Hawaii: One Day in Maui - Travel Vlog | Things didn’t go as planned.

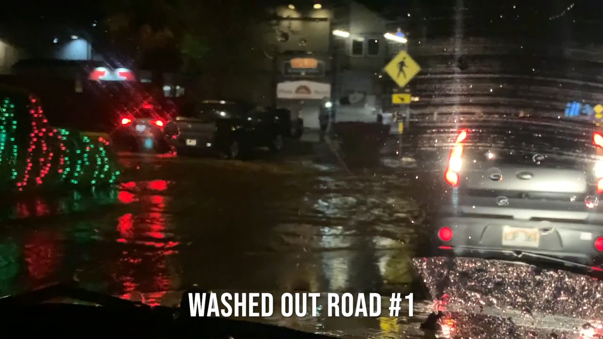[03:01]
Can you see it? Yeah, these people don't need to be going. Should we go or no? I mean, I don't know. I think probably turn around. Look at that. Yeah, that's pretty rough. Yeah.